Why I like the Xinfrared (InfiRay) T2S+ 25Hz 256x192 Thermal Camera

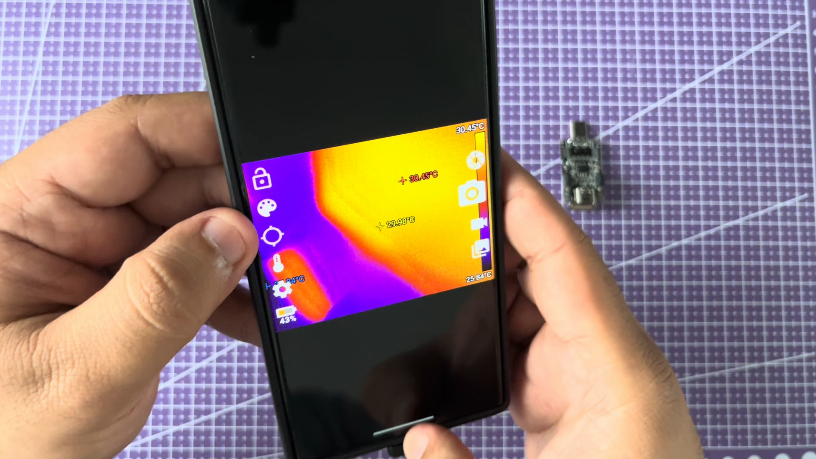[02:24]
On screen: scale top 30.45°C
this app is a bit buggy okay let's open it again there we go so it's telling me that the T2S is connected and what does the thermal camera do basically so thermal camera look is sensitive to infrared spectrum and it can see differences in temperature
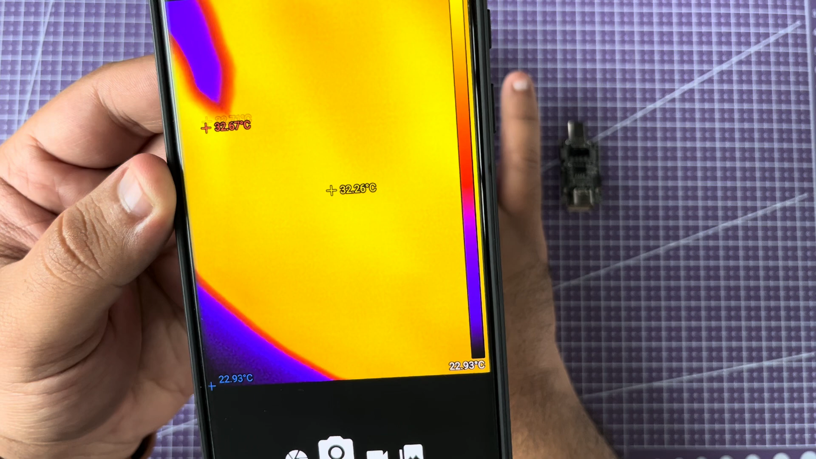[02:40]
On screen: spot 32.26°C, min 22.93°C, scale bottom 22.93°C
at whatever you pointed at so for example right now
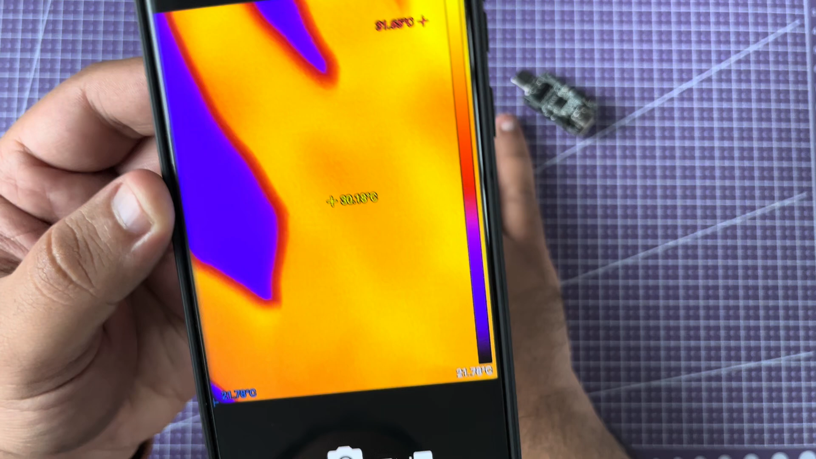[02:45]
I'm going to place my hand here and once I take it off so you will see the remnants of the heat
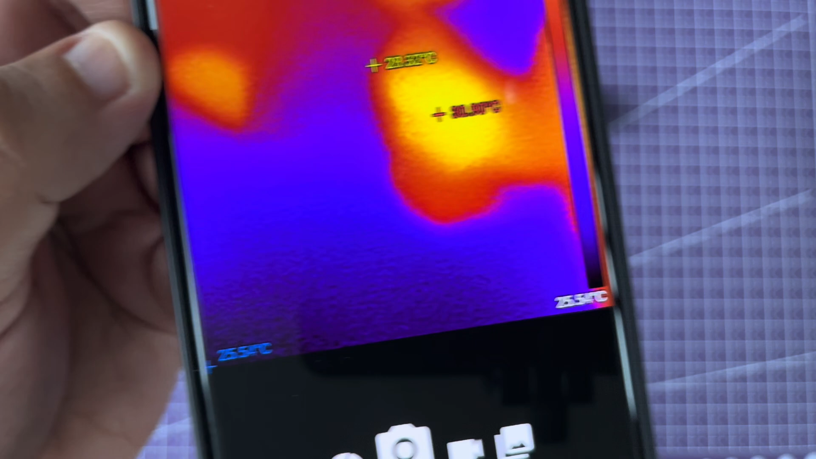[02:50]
that my hand imparted to that surface so just to enable you to see
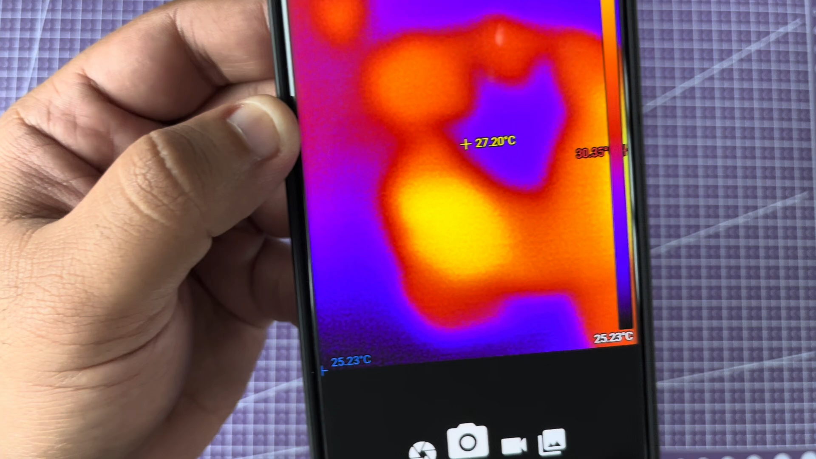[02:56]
On screen: spot 27.20°C, min 25.23°C, scale bottom 25.23°C
what that looks like I'm going to show you in the other app how
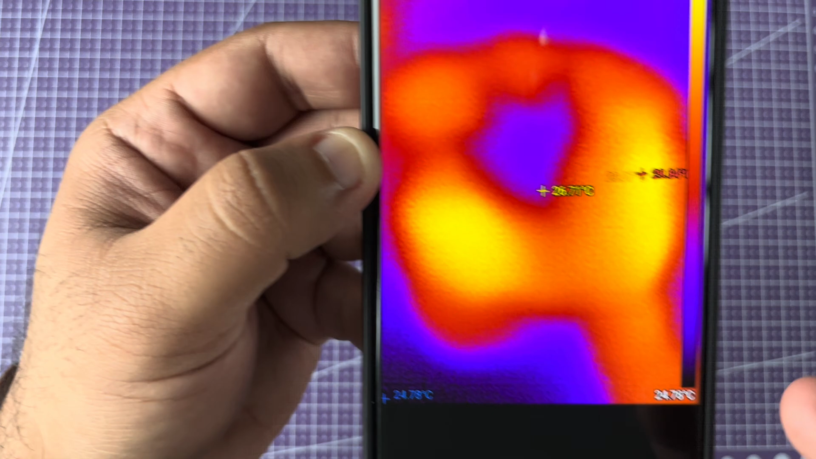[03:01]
that interface looks like so that other app allows you to put a visible
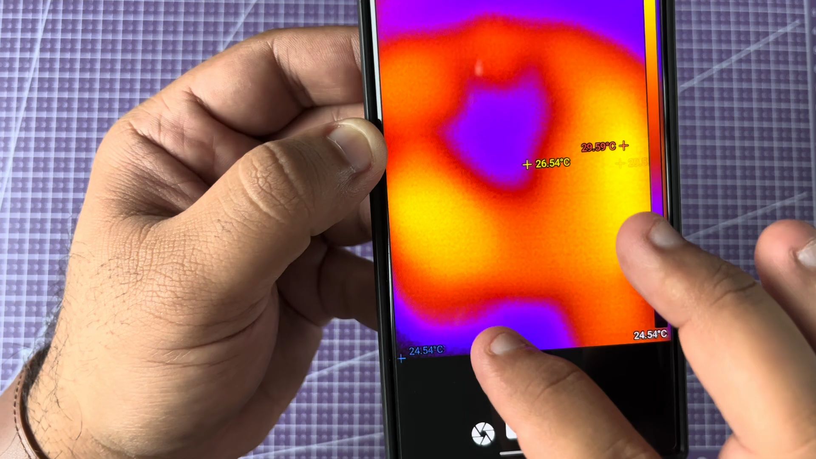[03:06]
On screen: spot 26.54°C
light camera so one of these three cameras on the back of the phone in the corner so you have some context what you're looking at
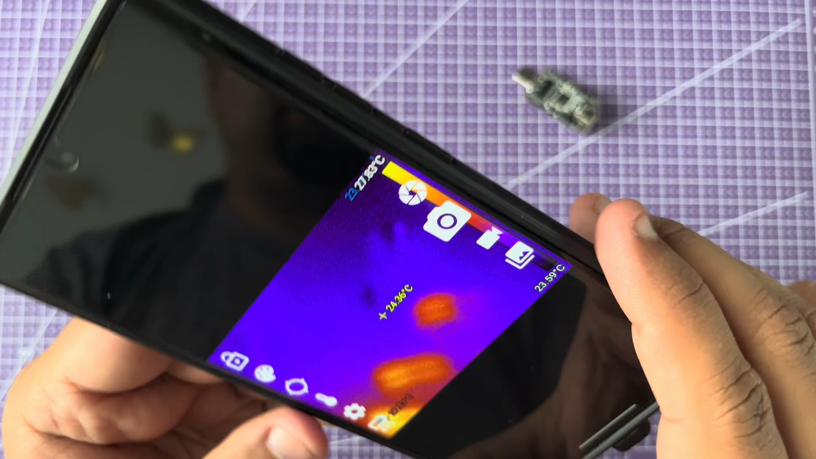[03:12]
so I said that this device has an adjustable focus and that's actually one of the reasons I purchased this this adjustable focus allows you to get really really close to small objects like circuit boards
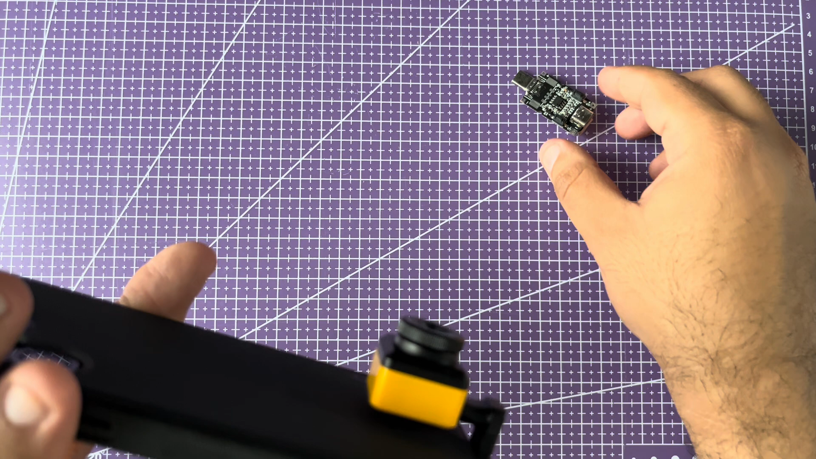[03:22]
so this is a small USB-C trigger board and you can see in my hand how big it is so I'm going to demonstrate getting close to it and showing you that it's still in focus
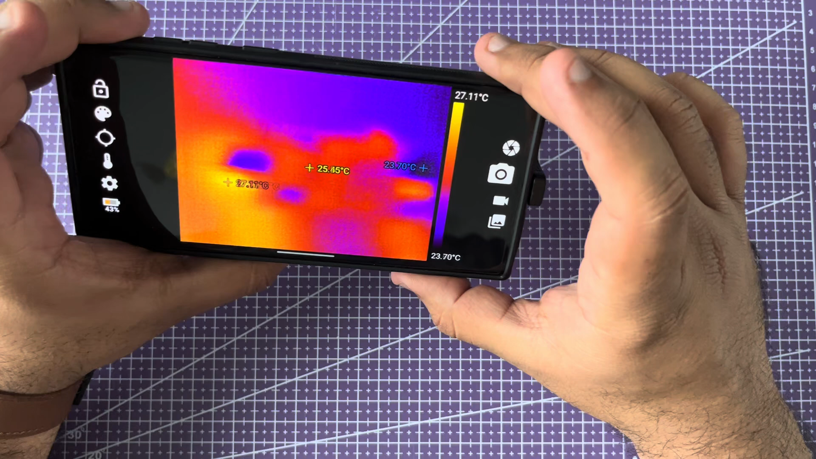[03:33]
On screen: spot 25.45°C, scale top 27.11°C, scale bottom 23.70°C
alright so let's see if we can change the focus right here so you see it's showing me the board
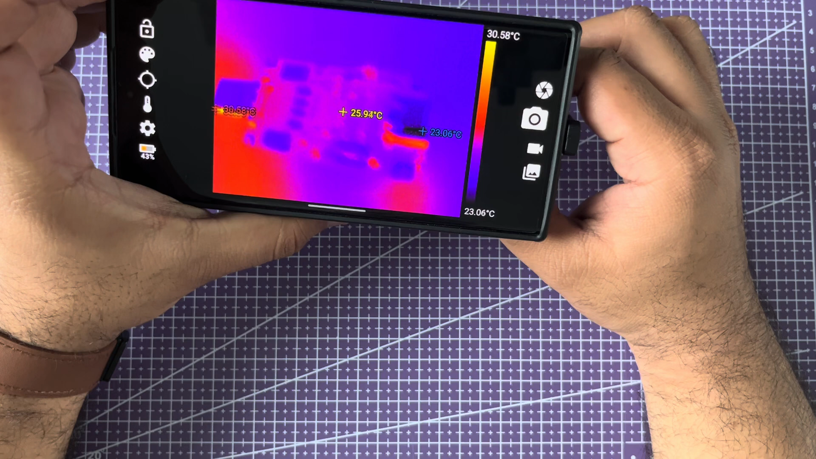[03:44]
On screen: spot 25.94°C, scale top 30.58°C, scale bottom 23.06°C
and I can get very very close to it and still focus
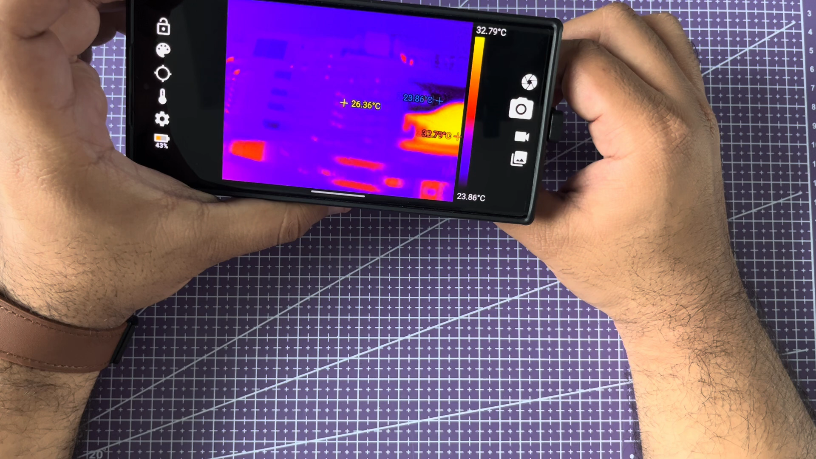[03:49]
On screen: spot 26.36°C, scale top 32.79°C, scale bottom 23.86°C
see I can
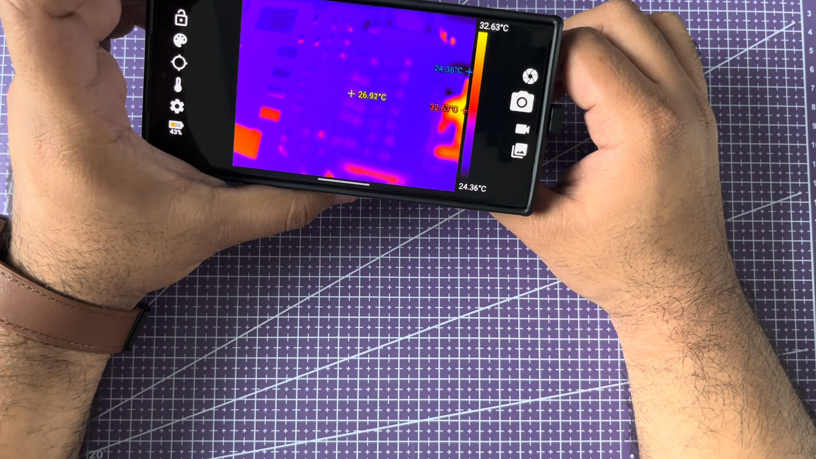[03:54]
On screen: spot 26.92°C, min 24.36°C, scale top 32.63°C, scale bottom 24.36°C
these components are very very small the ones next to the USB-C port
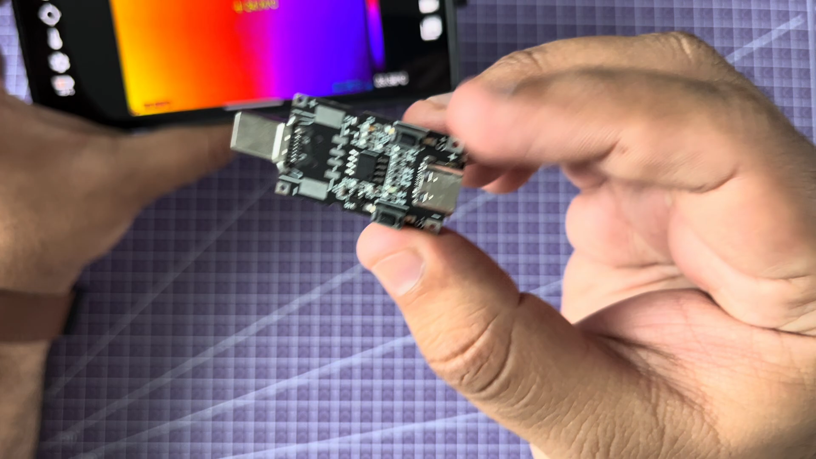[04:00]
and now let's go back at the camera and you'll see that I can see them very very clearly on
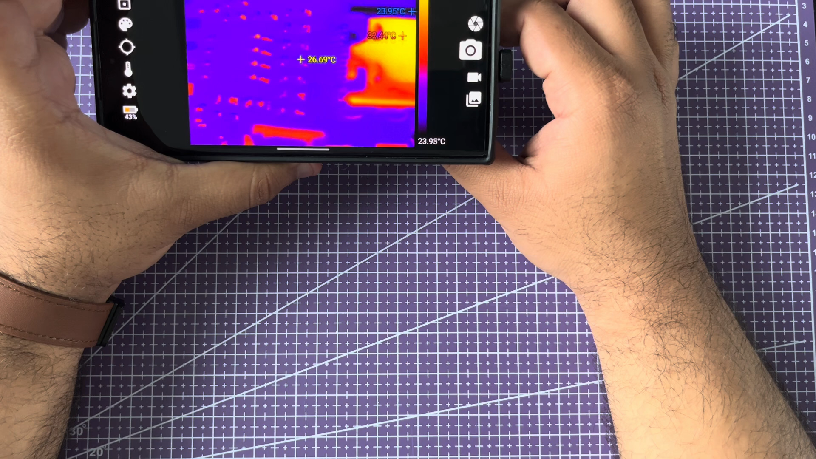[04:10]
On screen: spot 26.69°C, scale bottom 23.95°C
the individual level let's say if one of these were shorted out and it was heating up I would be easily
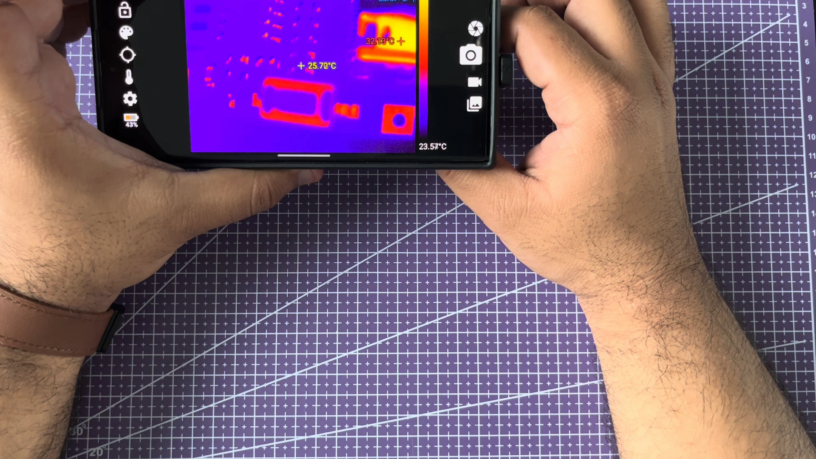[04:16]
able to see which one of them has some kind of a problem and it's causing the short so
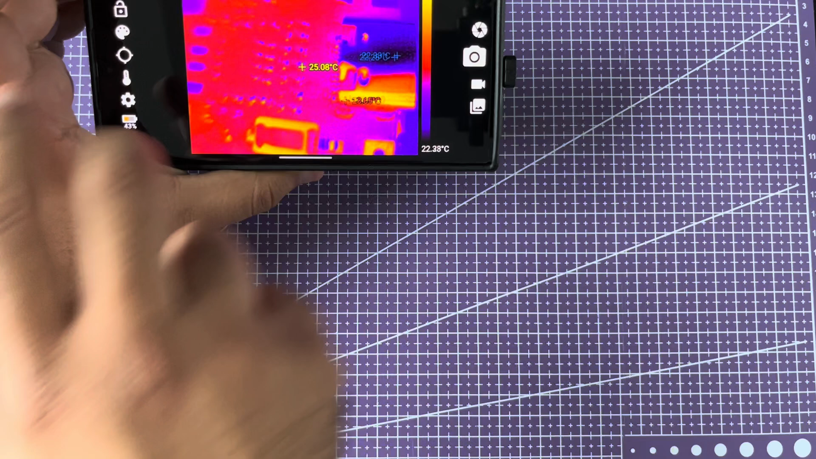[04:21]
and this is one of the representations of thermal
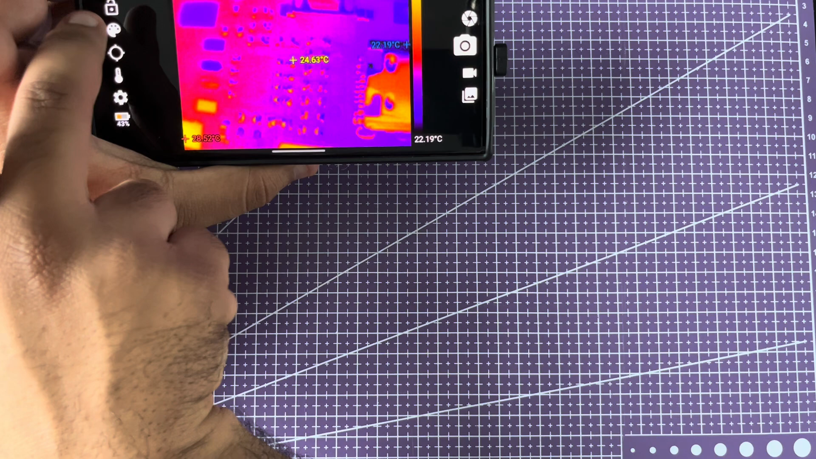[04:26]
On screen: spot 24.63°C
images come out in so this is called a palette and you have different ways of representing the information that you're looking at and
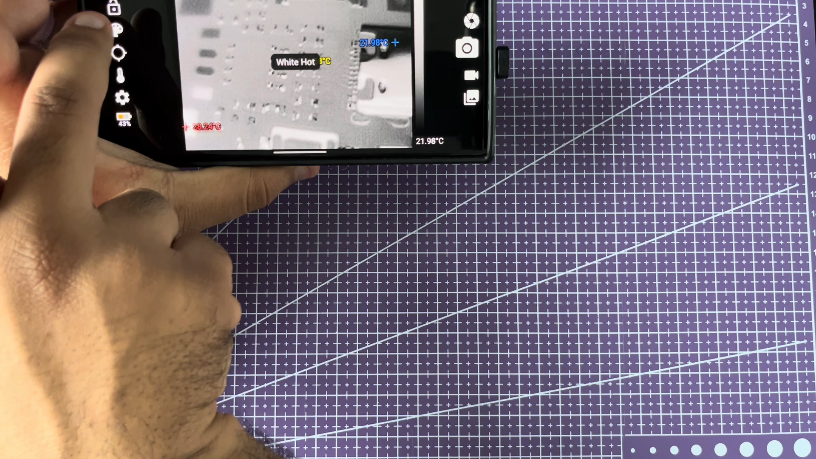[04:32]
this app supports a bunch of them white art black art rainbow so